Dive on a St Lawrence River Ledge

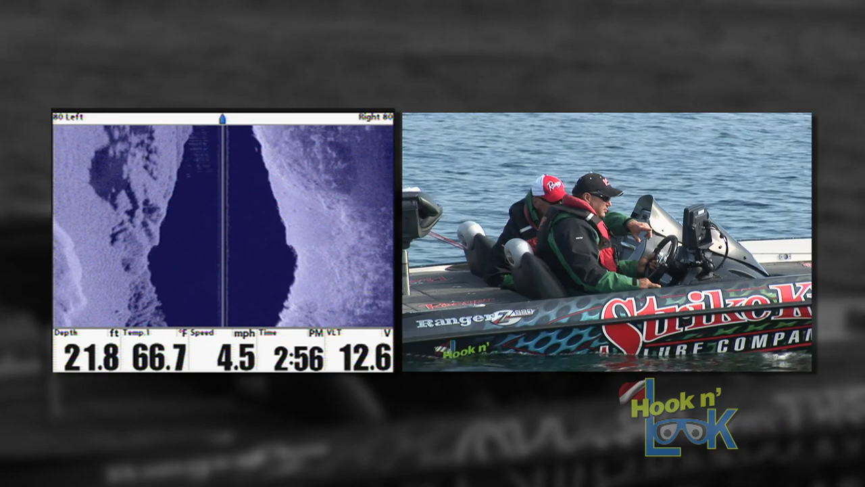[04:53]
On screen: depth 21.8 ft, water 66.7°F, speed 4.5 mph
With the deep water to our left, Dean and I side image this fruitful steep ledge horizontally. The shadows created by the sonar angle are much more discernible when surveyed down a slope.
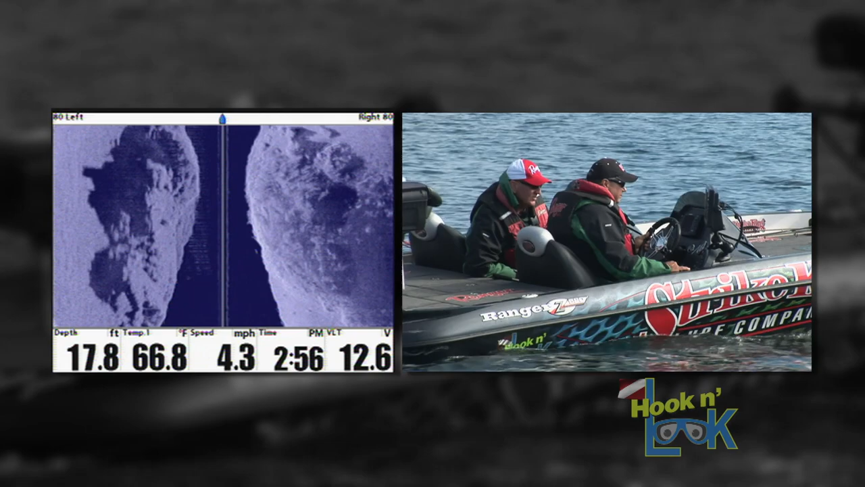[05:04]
On screen: depth 17.8 ft, water 66.8°F, speed 4.3 mph
The larger the shadow, the steeper and more pronounced the drop is. Again, the top shelf leveled out at about 20 to 25 feet and the base of the drop descended to about 40.
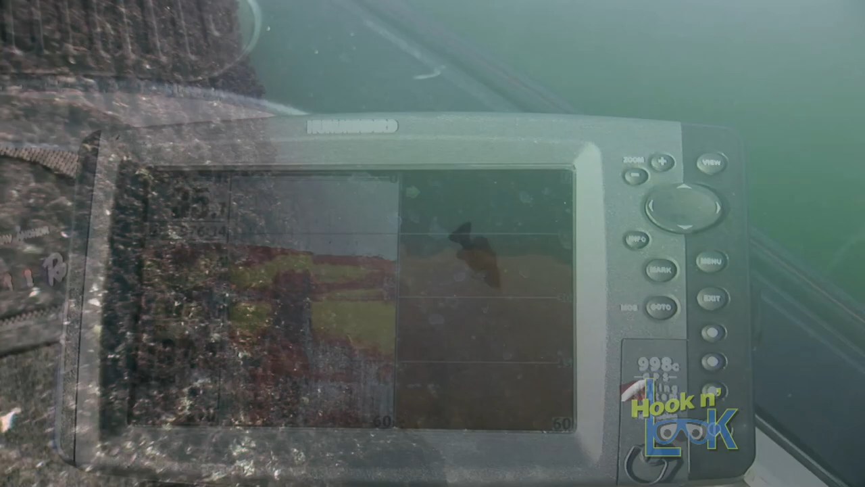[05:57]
That's why it's beneficial to utilize your 2D sonar on the bow when fishing rock ledges.
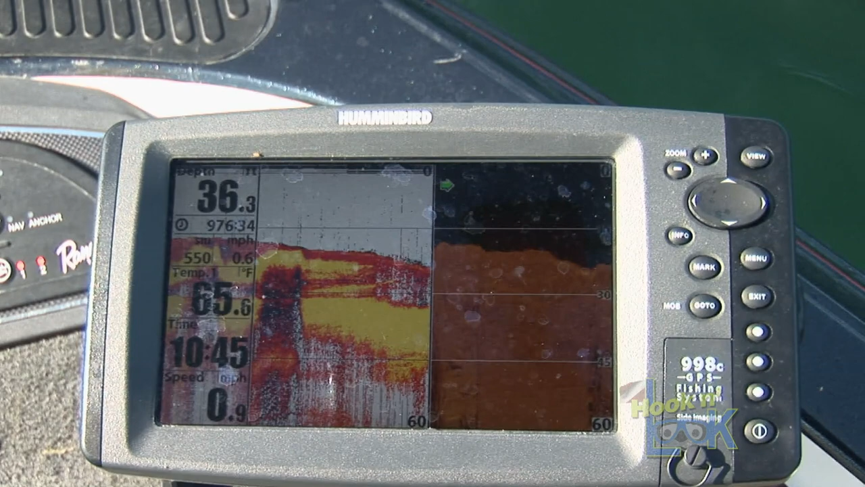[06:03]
On screen: water 65.6°F, speed 0.9 mph
The sonar picks up a reading of the top shelf as well as the bottom base of the drop. Now make your cast accordingly.